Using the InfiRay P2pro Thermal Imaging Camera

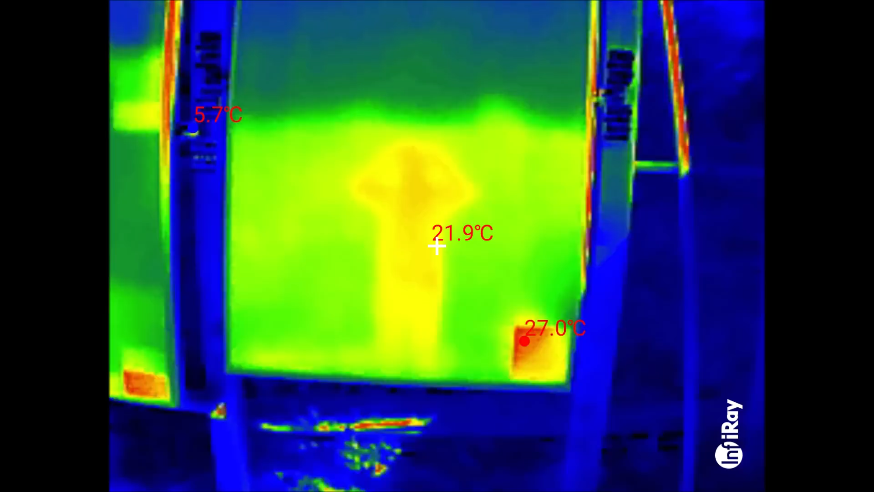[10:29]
On screen: spot 21.9°C
I think it's being driven by the other cells so it's getting hotter yeah that's really interesting
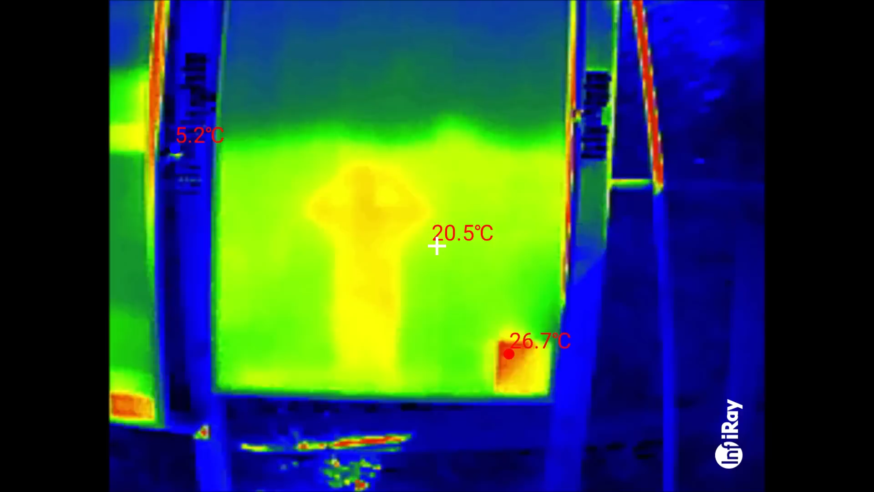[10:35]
On screen: spot 20.5°C
and it shows the effect of partial shading on a solar panel so that